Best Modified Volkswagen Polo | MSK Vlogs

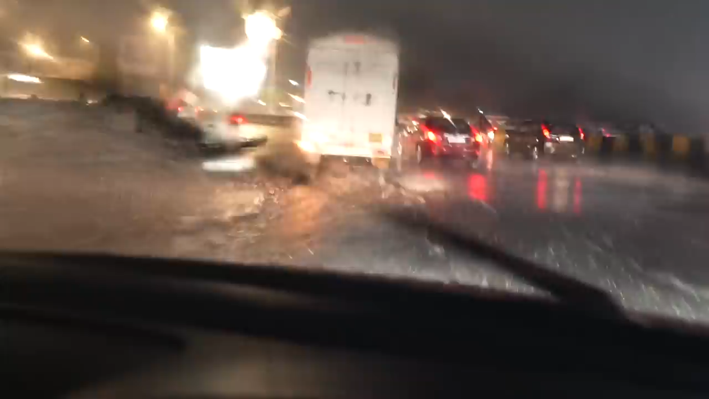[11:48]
एक घंटा हुआ होगा कि बारिश हो रही है जम के और एक घंटे में पानी भर गया।